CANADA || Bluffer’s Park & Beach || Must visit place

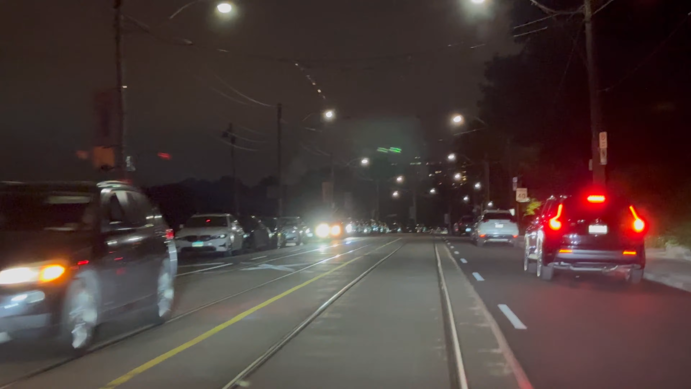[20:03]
सिटी लाइन देखो, सारी टोरंटो की बिल्डिंग
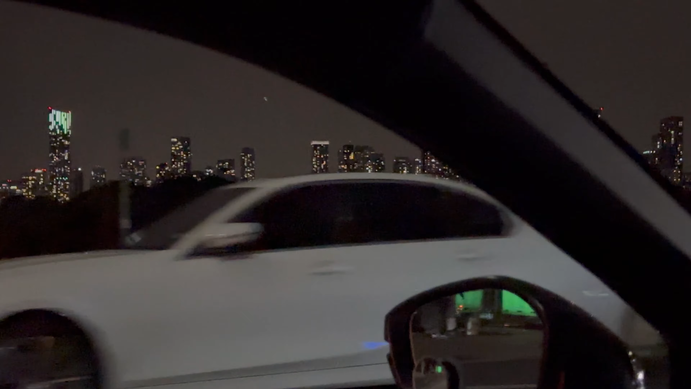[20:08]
इसके इधर आसपास ही तो, वो भी ना क्या बोलते हैं
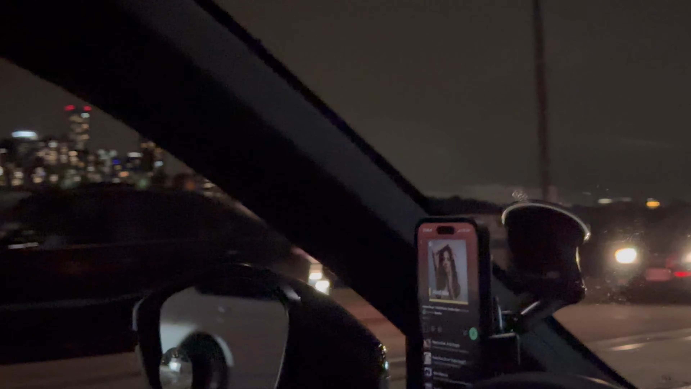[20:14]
4 से 6 के बीच में नो पार्किंग है अभी कहीं।
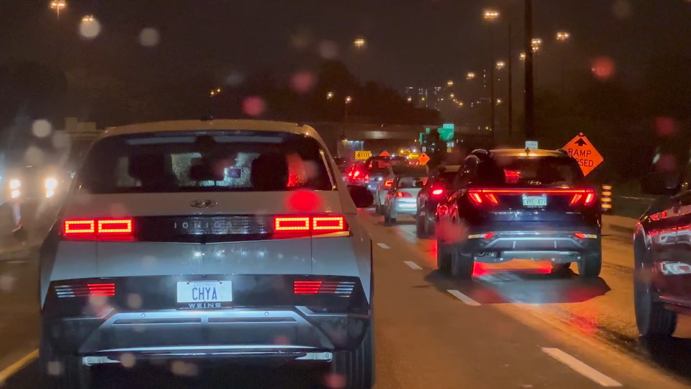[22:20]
और गाड़ियों का रश भी काफ़ी है यहाँ पे इवनिंग के टाइम में। बरसात में थोड़ा सा और जाम टाइप से हो सकता है कि आगे